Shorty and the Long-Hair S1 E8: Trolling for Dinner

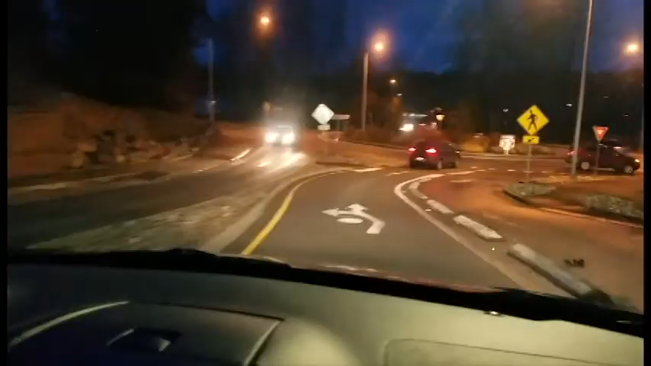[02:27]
They're neutral. Oh, this is night time in Lake Stevens. We've been driving around so late that now it's dark and we still haven't gotten food. Actually, Orion got food but none of the rest of us did.